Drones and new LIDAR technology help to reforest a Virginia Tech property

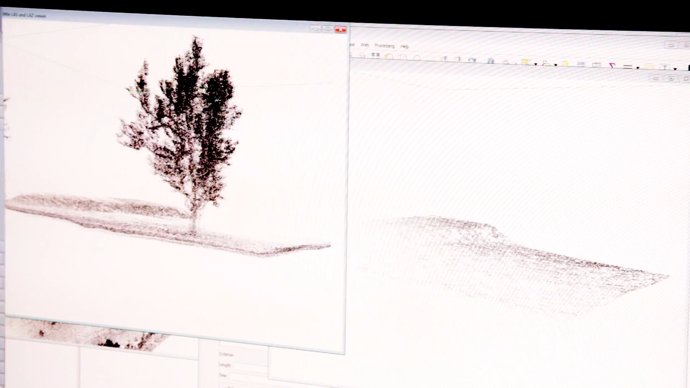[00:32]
The drone lands with its millions of laser points ready to translate into information that computer visualization experts can analyze.
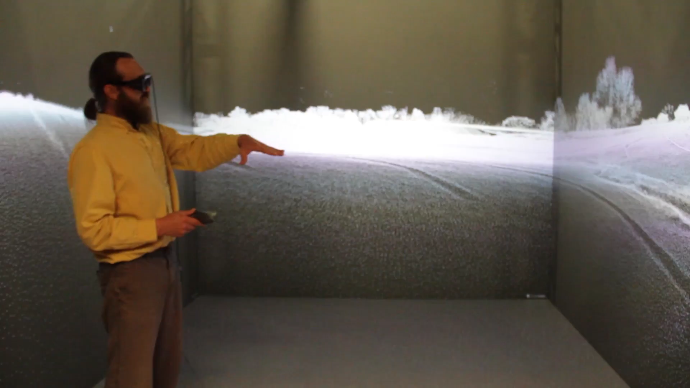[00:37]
Data can show the steepness of a riverbank or help decide what to plant where or even find weeds,